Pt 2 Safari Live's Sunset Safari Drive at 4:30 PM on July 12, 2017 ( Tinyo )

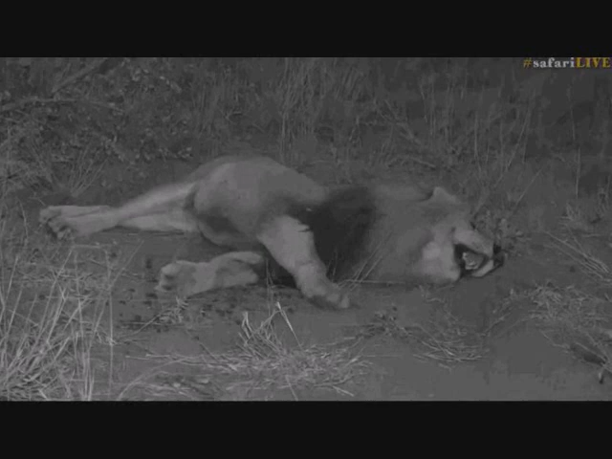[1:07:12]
There's another lion roaring in the distance responding.
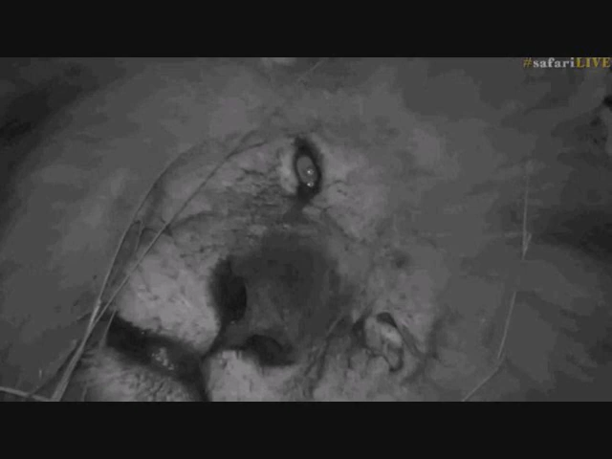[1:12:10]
Lucky for your pets to live out in the bush. I think that must be one of the best lives. Now come on boy. Sit up for us.
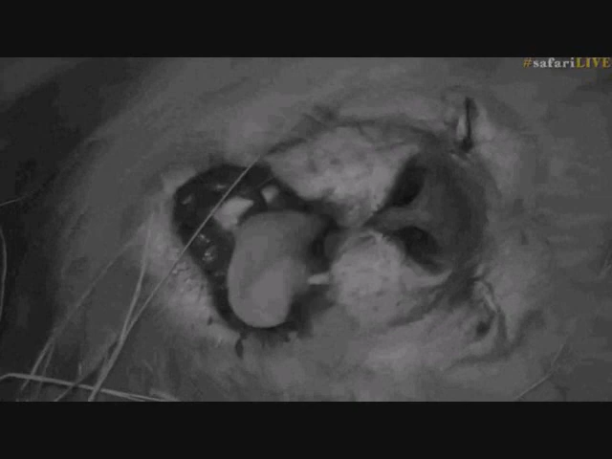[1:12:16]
Oh, there we go. A nice yawn. Isn't he? He's a very vocal lioness. He likes to moan quite a bit. Can you hear him? Oh, it's so tiring. That's the voice that I imagine that Daniel speaks in. I don't know why I think he sounds like that. Now Izzy, you said that your cat ran out of the room. It's a good thing. Because this is a much bigger cat. And he looks miserable.
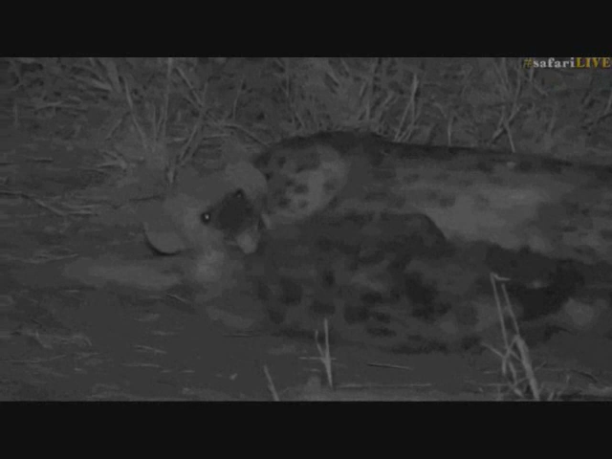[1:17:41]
But hello little one. Is that tasty milk? Yes. So you can see that it looks like Intima that's ours at the moment. And then that must be Ribben that's lying down. And Intima's having a really good feed. Ribben looks as though she's absolutely exhausted at this stage. Now it's difficult to see exactly who it is because it's pitch black. It's in infrared and it's difficult for me to see what's happening. I can't see any signs of any of the other hyenas. They're lying right on the two track as you go towards the den.
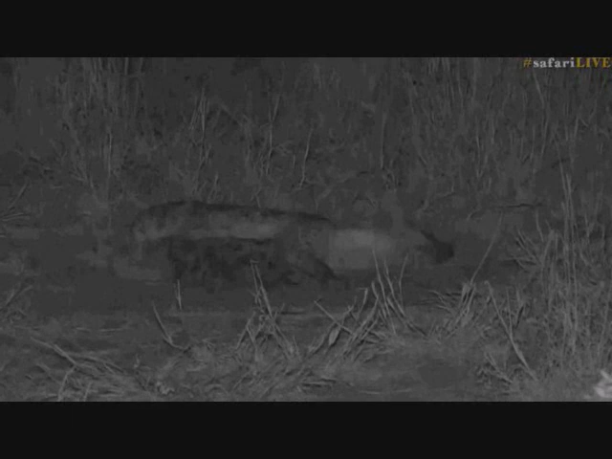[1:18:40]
So at least we found something. It also sounds like just north of us there might be some ellies. I heard some breaking branches just now. Which is good news for the morning. Hopefully they'll still be around. And I'm super glad that at least the hyenas are here for us to at least get some reward for our work. Sorry Craig, I haven't given you much to film today. So you've at least got something now. And I would imagine this is the last sort of feed for Intima before Ribben gets up and starts moving. We know that Ribben spends a lot of time around the camp. So I'm pretty sure this little cub is going to get some milk now.
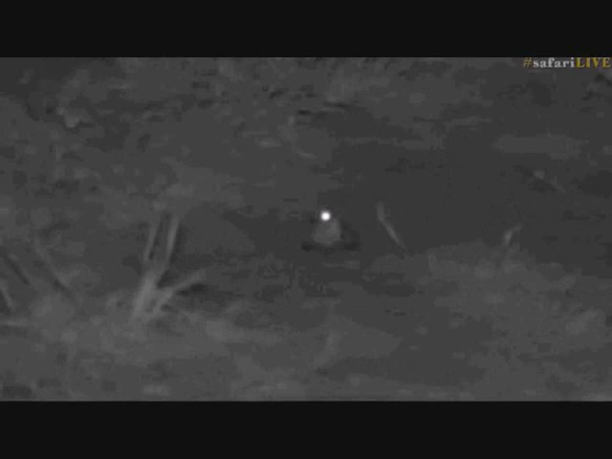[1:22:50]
Oh, there it has landed. That's a brave nightjar. That's for sure. Look at its eyes. It looks almost like a freaky bat in a way. But it's actually a nightjar. And see how big its eye is. So that gives you an indication that it's a nocturnal bird. Animals with such massive eyes like that are needed. Because they need to see what's going on at night. So that's why it has such a large eye itself. Now Coby, who's 15 years old.
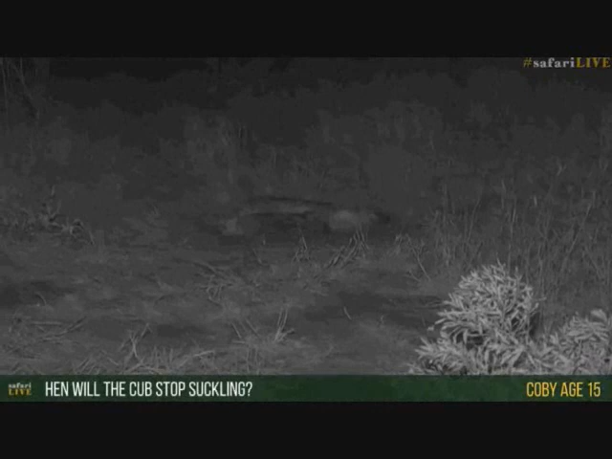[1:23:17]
You want to know when will the cubs stop suckling? Have you had enough milk now?
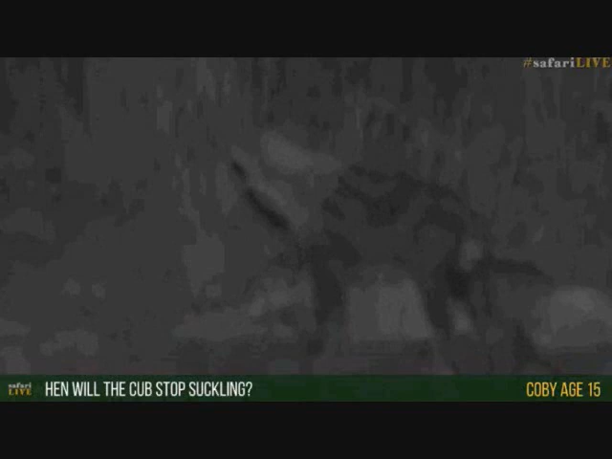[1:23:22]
Hmm? Yes. Are you going to come say hello? Say hello.
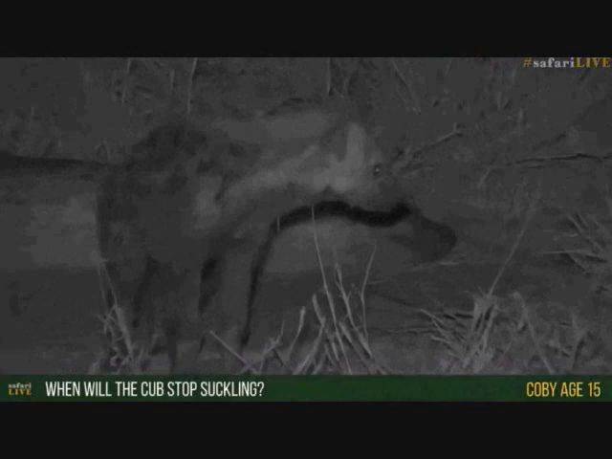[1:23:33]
Well, Harry, they'll stop suckling normally. They're fully weaned at about six months, six to eight months. It depends on the female.
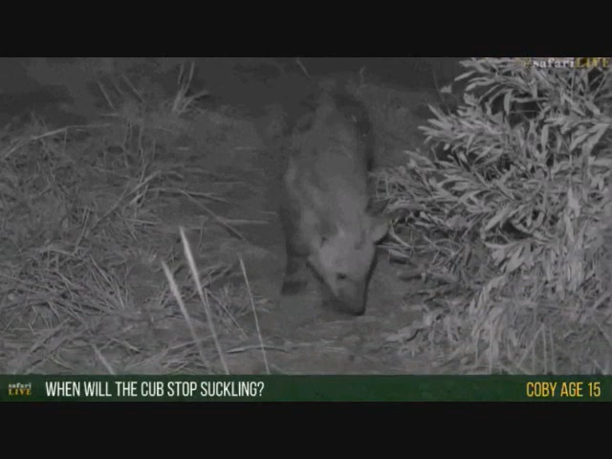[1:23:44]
And you'll find that most of the time these guys try and drink milk for as long as possible. Because the milk is nutrient rich.
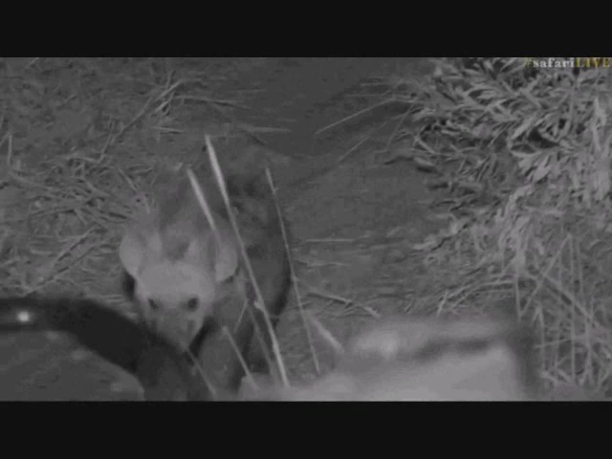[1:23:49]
Are you coming right here? You can see there's the front of the car. So we're going to lose sight of this little one.
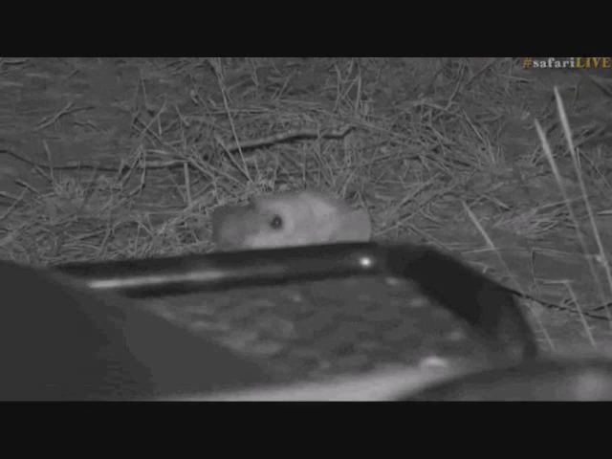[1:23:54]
It's just a little head poking up over the front of the bonnet. Hello.
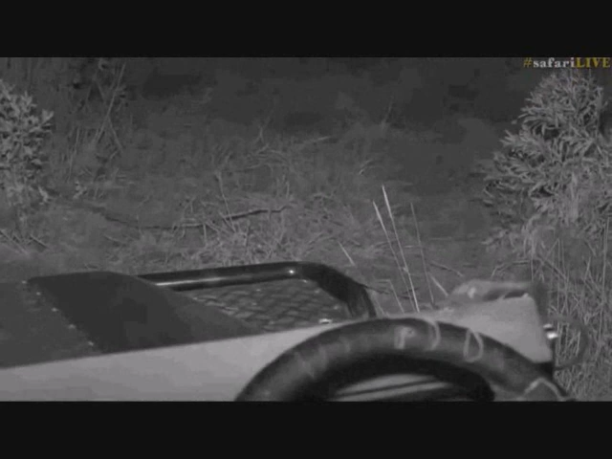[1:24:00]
Isn't that cool? It's so cool just to see these little ears over the front of the car. And the little eyes, these beady black eyes, just poking up over. Are you coming all the way to say hello? Don't you bite my tires though. So she's just here on the right hand side of the vehicle.